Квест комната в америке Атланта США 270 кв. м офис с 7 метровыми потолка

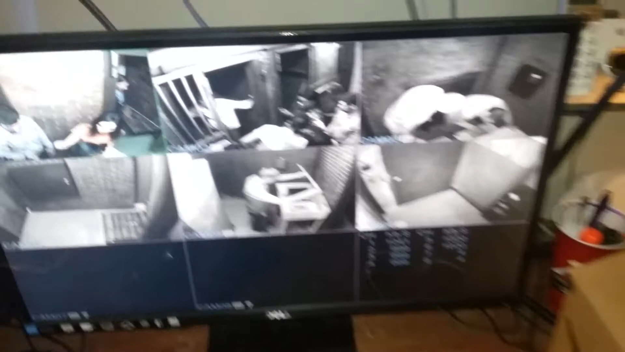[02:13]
помещение это очень маленькая и вот здесь это у нас тут три комнаты